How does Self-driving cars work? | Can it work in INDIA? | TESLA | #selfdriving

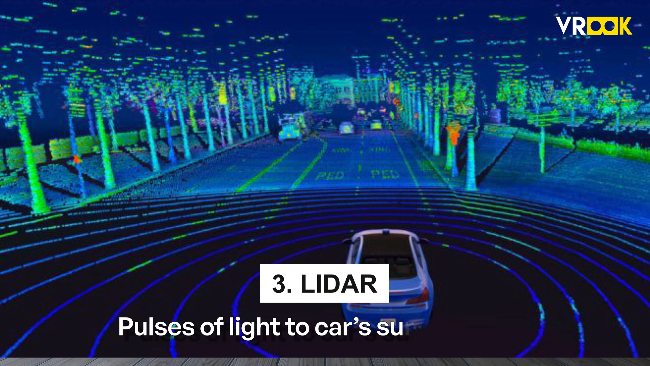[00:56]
A lidar, which bounces pulses of lights onto the car's surroundings to measure the distances,